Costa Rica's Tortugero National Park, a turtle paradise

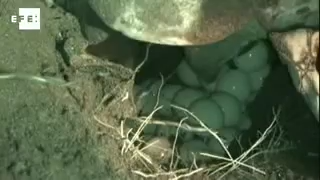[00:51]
When turtles come out of the water and begin to dig a nest,
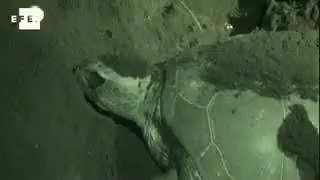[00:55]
it's an opportunity to observe nature in action, in silence and with the use of special lights.